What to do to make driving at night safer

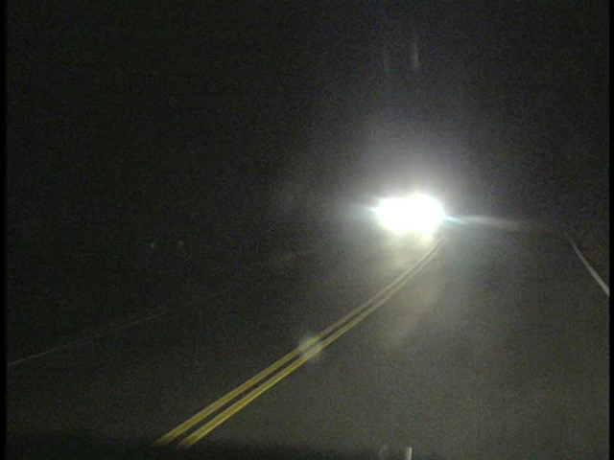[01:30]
high beams blind other drivers and increase the likelihood of a crash to avoid being blinded don't look directly at oncoming headlights instead look to the right edge of your lane and watch the oncoming car out of the corner of your eye a couple of other brief points never